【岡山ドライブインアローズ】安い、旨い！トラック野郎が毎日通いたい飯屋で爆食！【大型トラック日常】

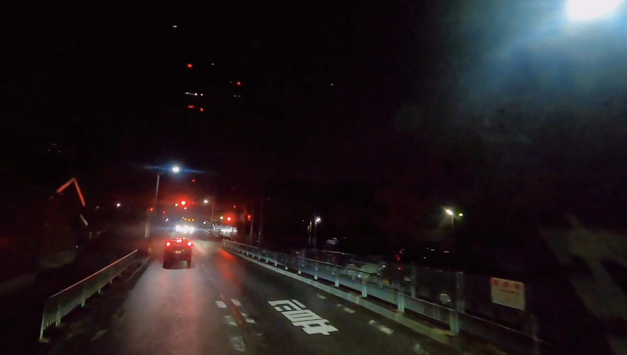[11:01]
高槻からこれ、今、高槻なんですよで、高槻インターから乗ってもう明日、朝にえー、午前中にえー、大津に降ろすということなんで、もうね大津のパーキングかなんかで泊まっとこうかなーという感じでございまーすふふふまあ、というわけで、えー、大津行って夜やけど、開いてんのかなー?
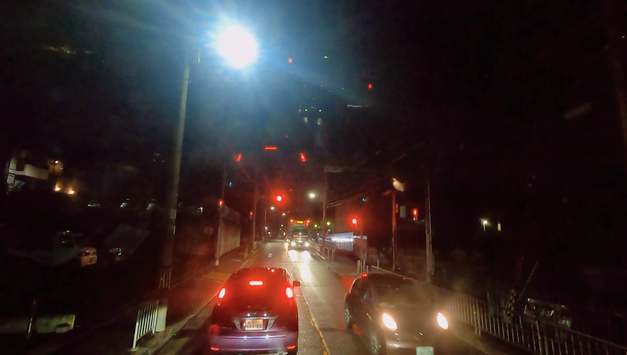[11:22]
まあ、開いてたら飯食いますかーで、明日降ろしてまあ、明日なんか何するのか知らんけど明日、多分、降ろすのも時間かかると思うんでねこれ、結局まあ、明日降りで終わったら飯食って、帰るみたいなふふふ明後日は何するんでしょうねーえー、高槻のインターに行く道なんですけど狭いのよ、これ
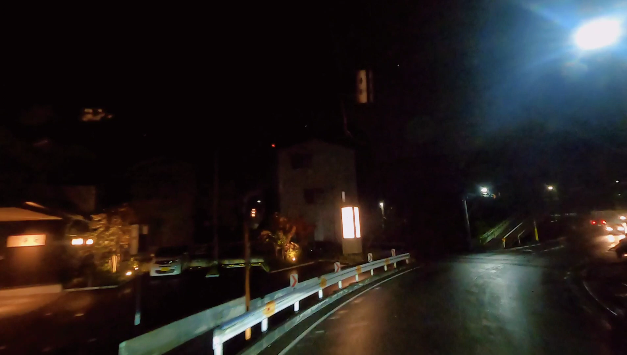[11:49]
大型コント行ってねーっていう感じなんですよーカーブが多くてね、狭くてね
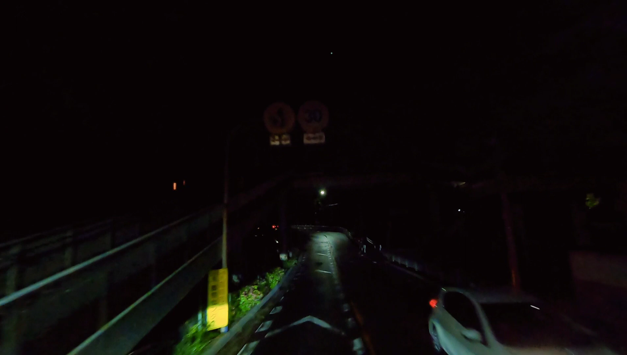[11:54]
ここみんな嫌でしょーははははねー、
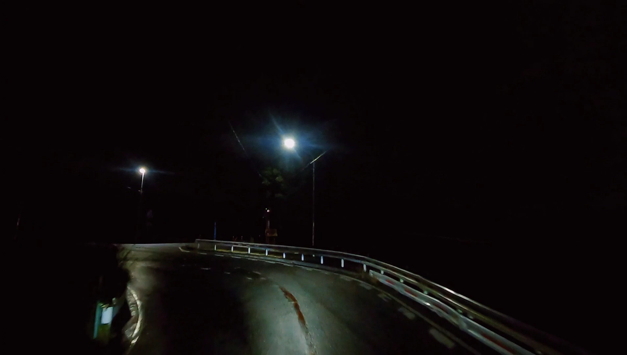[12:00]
高槻インター降りてねーこれ、稲市えーと、外艦外艦に出て行く道なんですけど
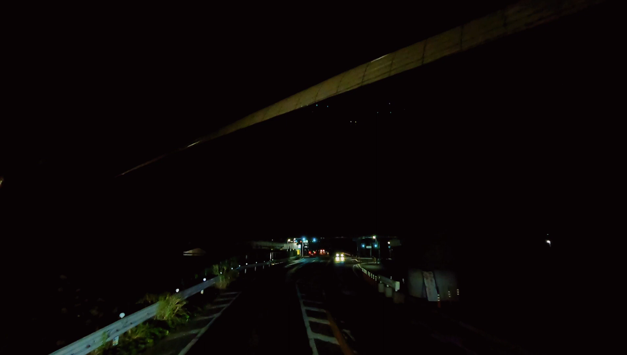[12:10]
嫌でしょーはははははい、大津でございまーす
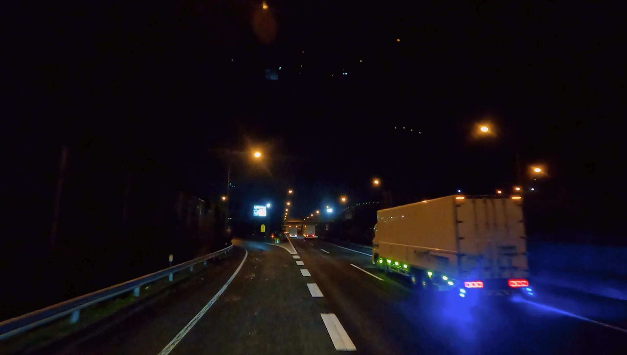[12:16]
大津はねーサービスエリアと
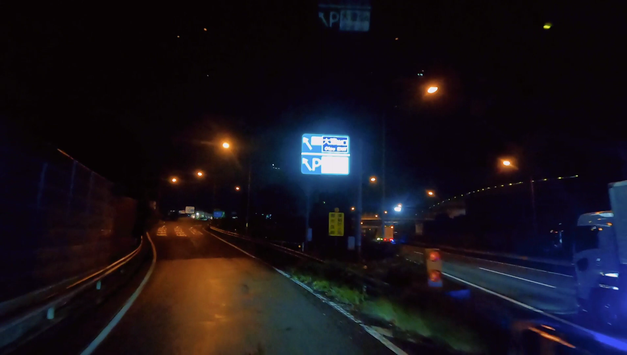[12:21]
サービスエリアと出口が併設されてるんでまあ確かね、大型の駐車場からも
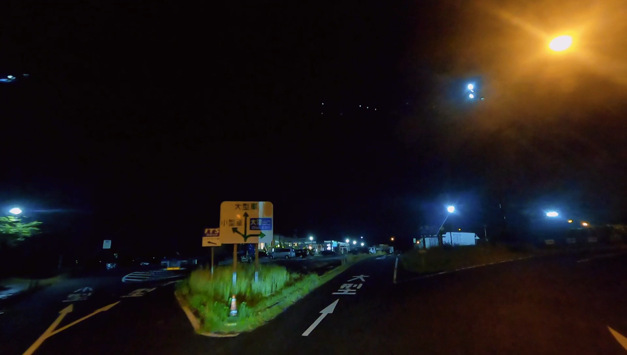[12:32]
とりあえず、後で行けるんですよ
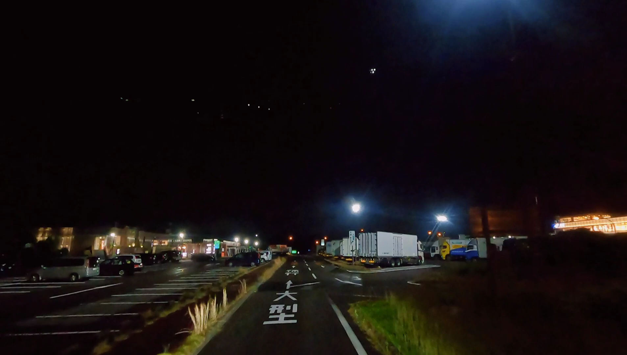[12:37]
こっちねー右側の出口に行けるんでここでお休みをして